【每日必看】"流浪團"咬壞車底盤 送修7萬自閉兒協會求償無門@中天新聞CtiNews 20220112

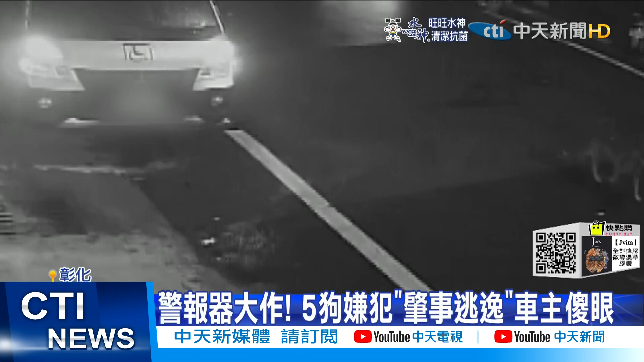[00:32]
这五名狗嫌犯吓得不轻，瞬间一哄而散。 哦，从12:30吵，吵到那个警报器响了之后，他们都跑走。